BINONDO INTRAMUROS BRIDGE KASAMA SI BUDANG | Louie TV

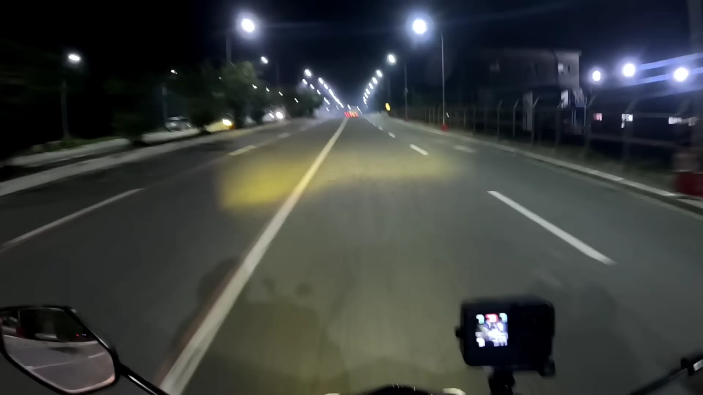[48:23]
Dito na tayo Sa tulay Nabotas na tayo
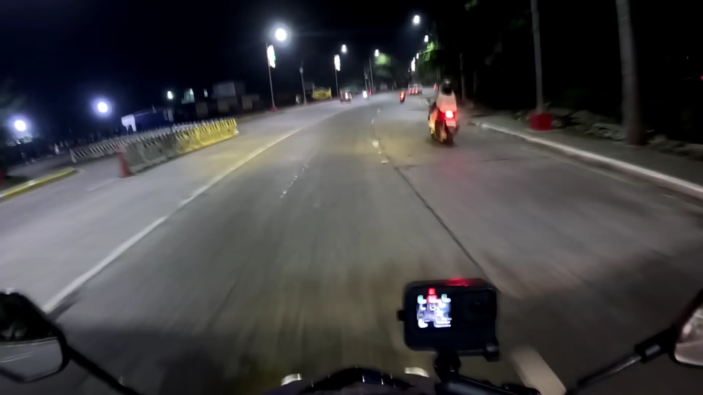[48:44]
Medyo malapit na tayo Sa bahay 13 minutes na lang Depende pa rin Sa takbo ko Liwanag na dito Sa C4 Dahil magpapasko na